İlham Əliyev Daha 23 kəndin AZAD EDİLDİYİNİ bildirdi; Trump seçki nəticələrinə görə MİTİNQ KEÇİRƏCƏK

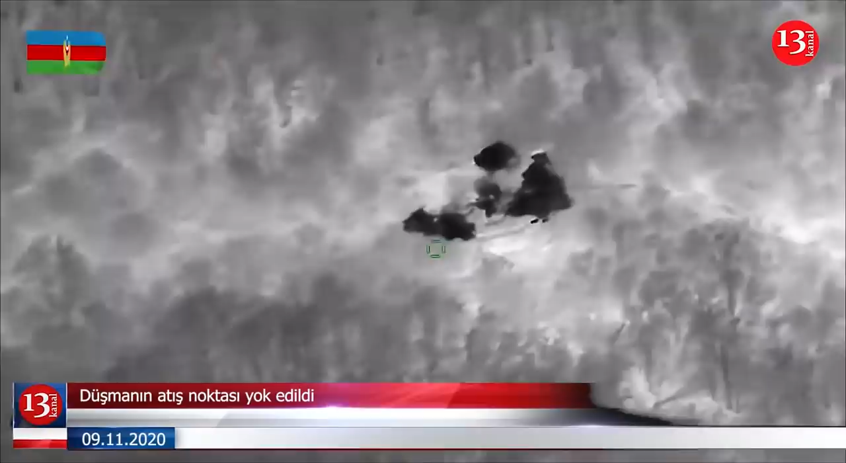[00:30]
ateş noktasında Ermeni Silahlı Kuvvetleri'nin 10. Yıkıcı Tümeni'ne ait bir havan tugayı Azerbaycan ordusunun mevzilerine ateş açtığını,
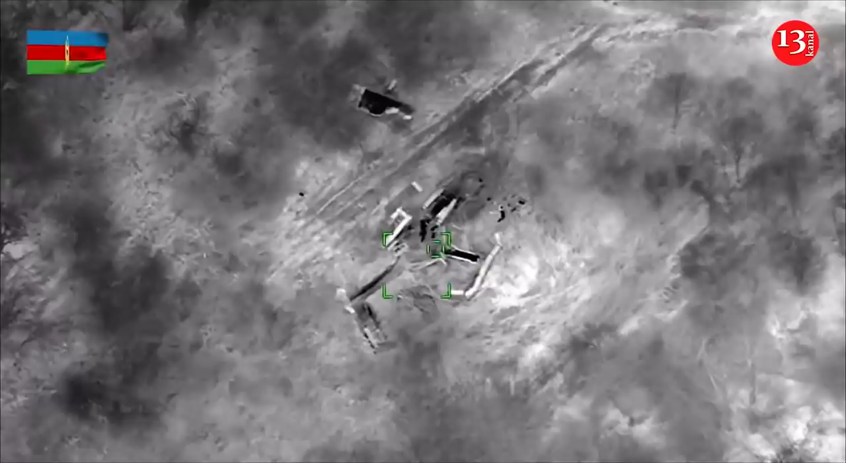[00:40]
ateş noktasındaki havan ve personelin birimlerimiz tarafından imha edildiğini belirtti.